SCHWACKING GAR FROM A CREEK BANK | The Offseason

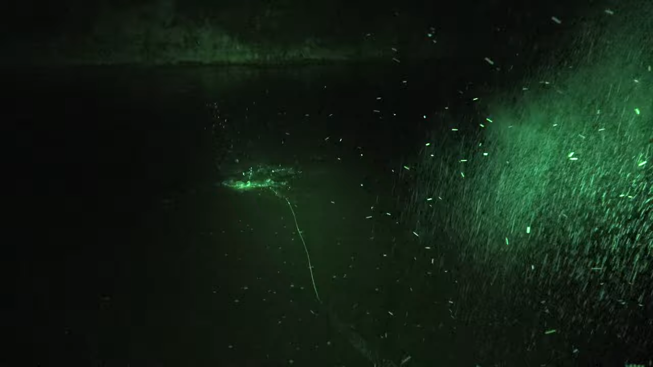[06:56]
you get him no ah dude there was three we were just like oh
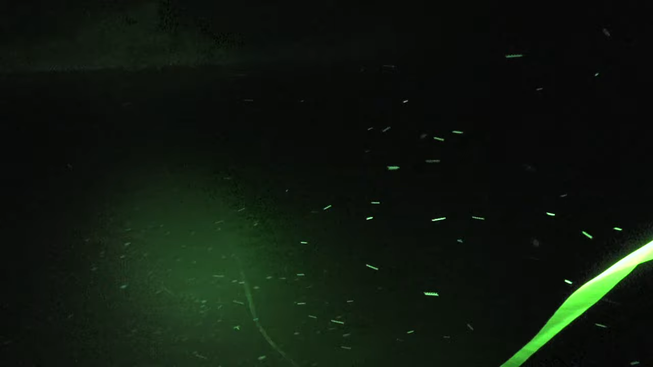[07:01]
my oh my god oh what is up with that
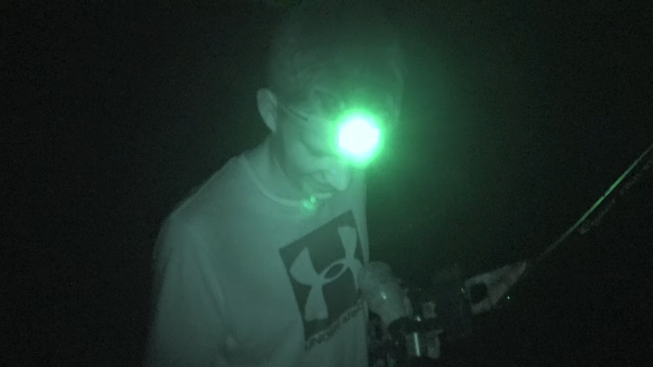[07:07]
the loop the loop
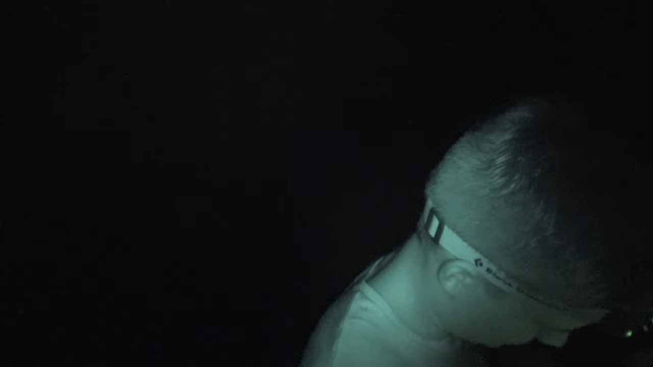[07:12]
what'd you just do loop i don't know this broke broke office yeah
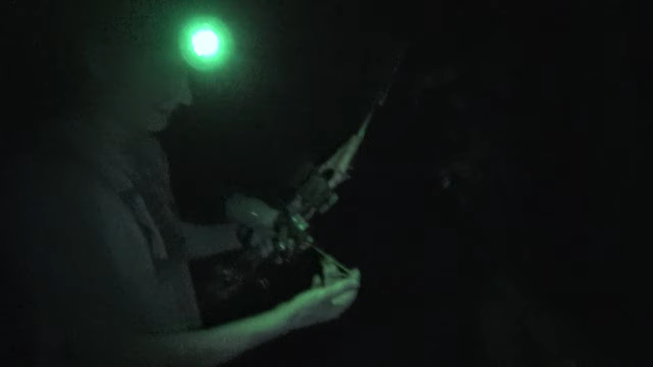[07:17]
i just broke off my arrow all right so there goes two arrows of the night yeah
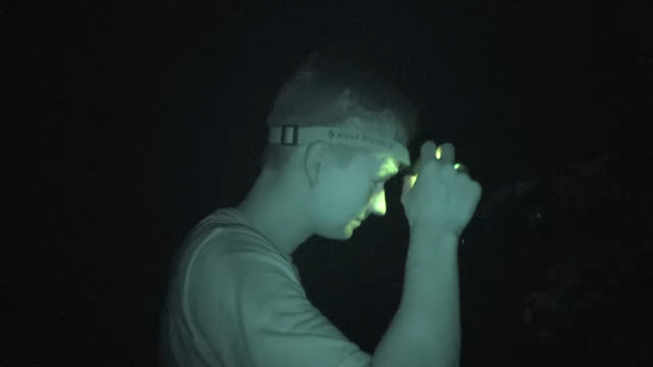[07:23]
so now we are going to make the run to somewhere not here yeah and